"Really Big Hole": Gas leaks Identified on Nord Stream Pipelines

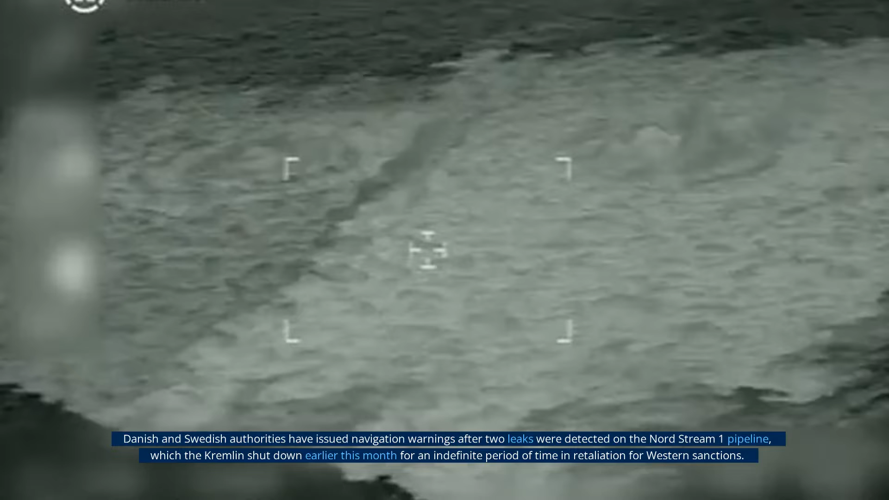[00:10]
Danish and Swedish authorities have issued navigation warnings after two leaks were detected on the Nord Stream 1 pipeline, which the Kremlin shut down earlier this month for an indefinite period of time in retaliation for Western sanctions.
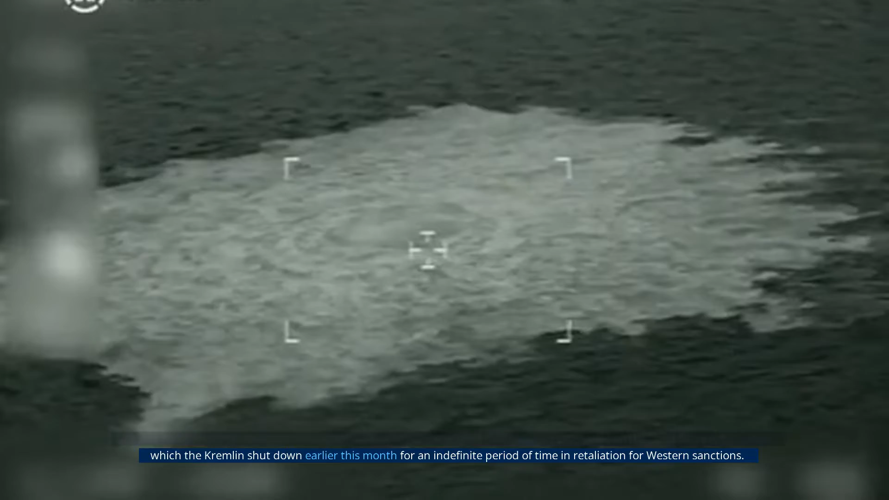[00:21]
This is not a small crack. It's a really big hole, said the Danish energy agency.